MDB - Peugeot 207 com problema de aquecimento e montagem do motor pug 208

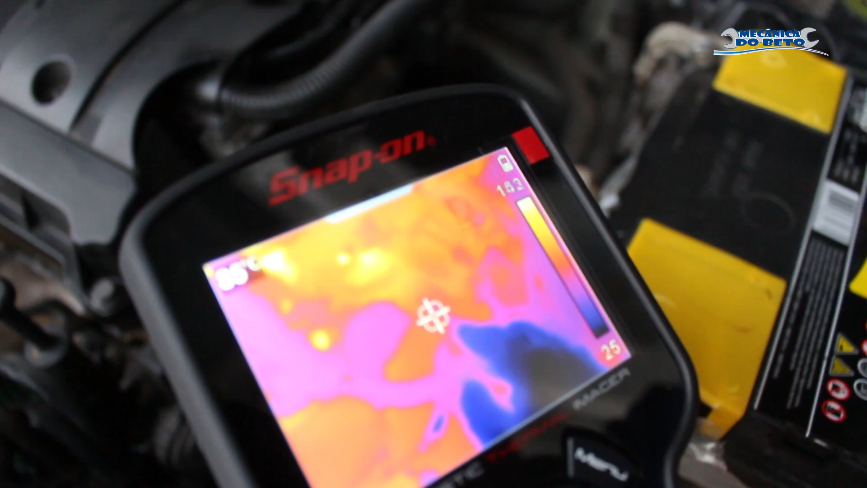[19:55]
Né Tudo Ó Vocês verem a diferença de calor de um fio Se tivesse
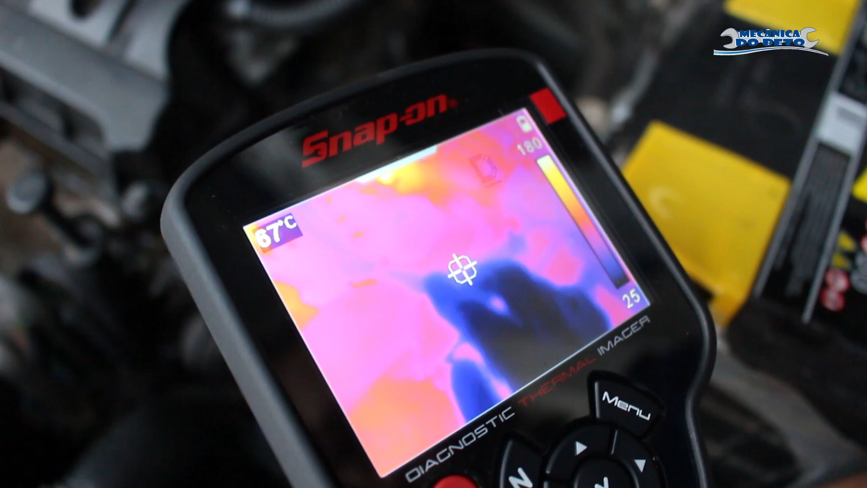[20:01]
On screen: spot 67°C
Se tivesse algum Falta de circulação de água Olha aqui onde é que eu tô botando a mão no fio aqui ó
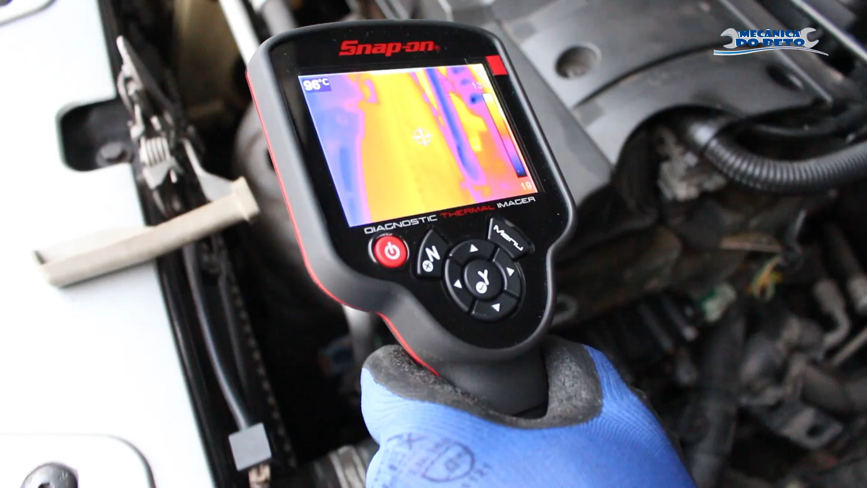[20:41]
Radiador inteiro Pura inteiro Quente né
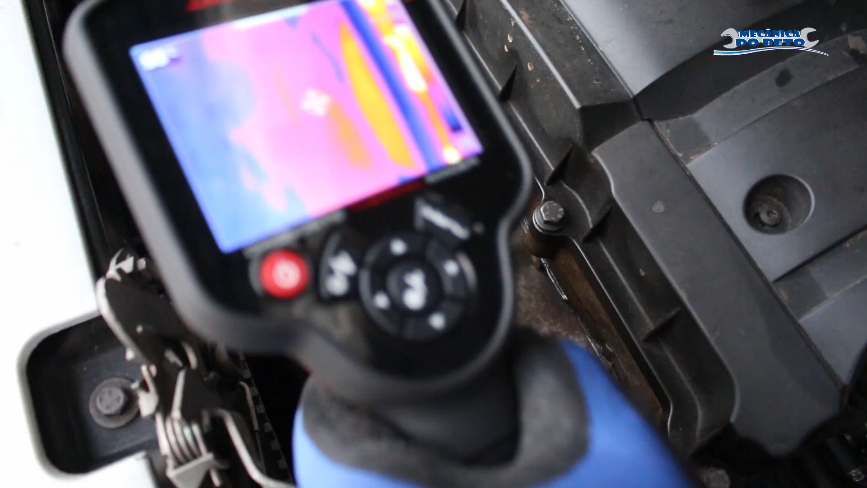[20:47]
Vamos entrar com ela lá embaixo lá agora
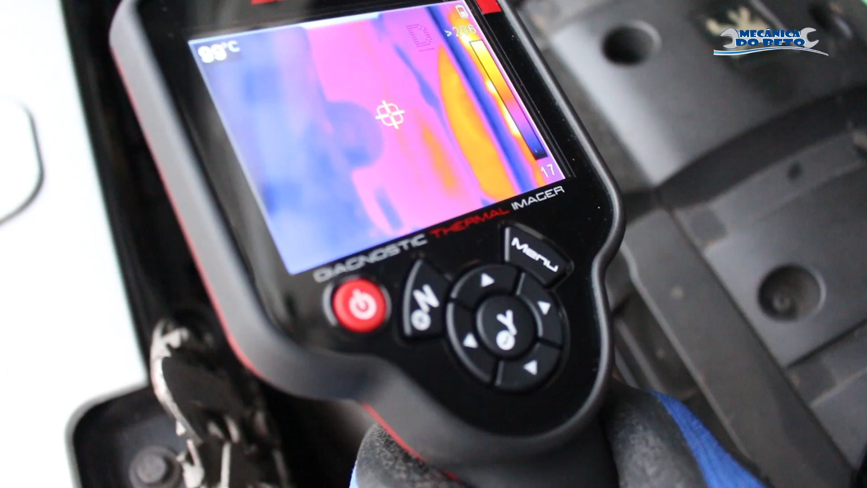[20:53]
Só esperar a ferramenta calibrar Pra ela sentir o grau térmico aí Depois ela volta a calibrar de volta ó Tudo funcionando perfeitamente
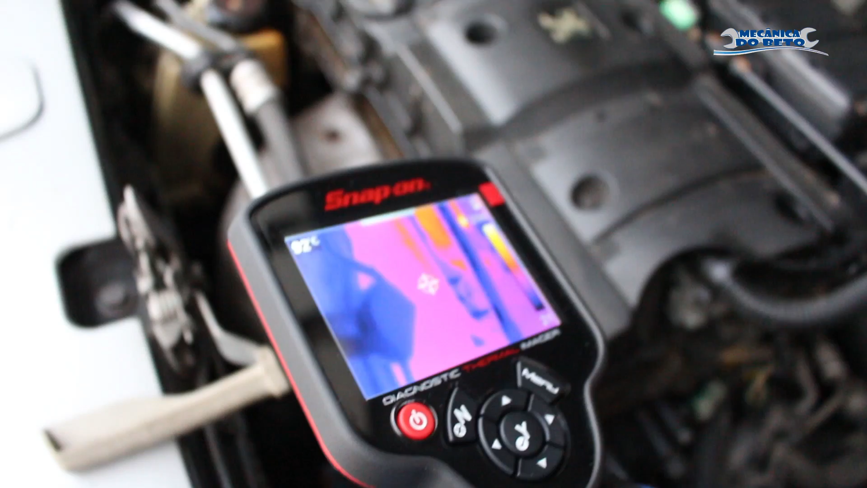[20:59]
Ó
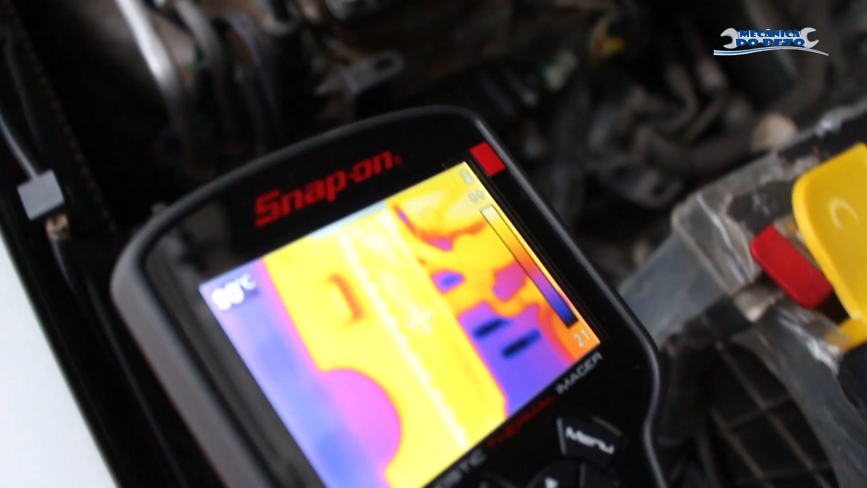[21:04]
Bem bacana mesmo O radiador inteiro aí ó Inteirinho Ó Vou botar de volta aqui na nossa mangueira aqui
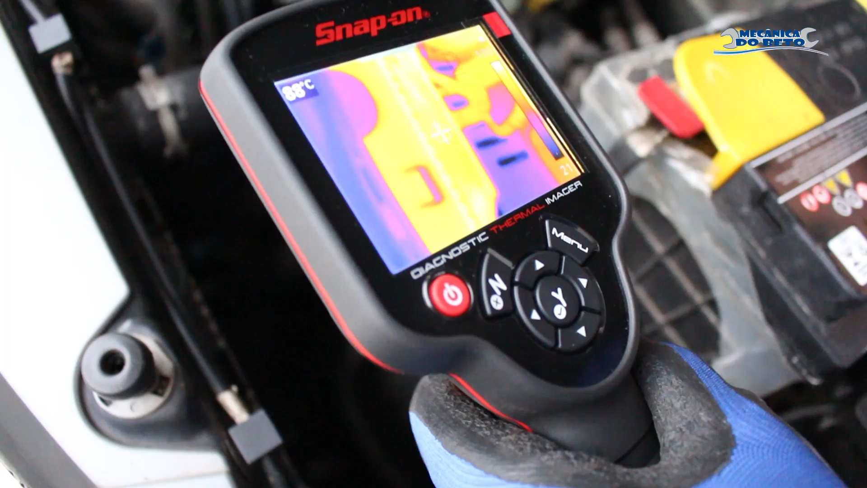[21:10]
E vou finalizar o último vídeo aí pra vocês verem Então Bem bacana mesmo
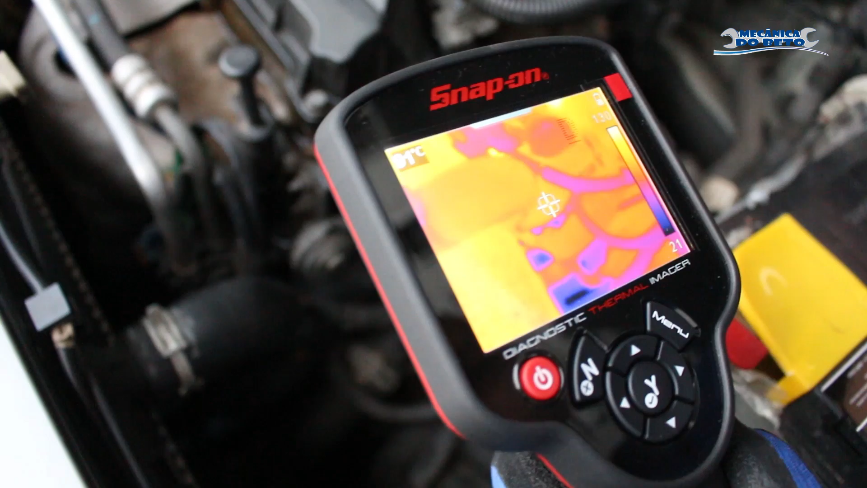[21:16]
Tudo perfeitamente Olha a mudança de caloria que tem aqui ó Olha lá ó Né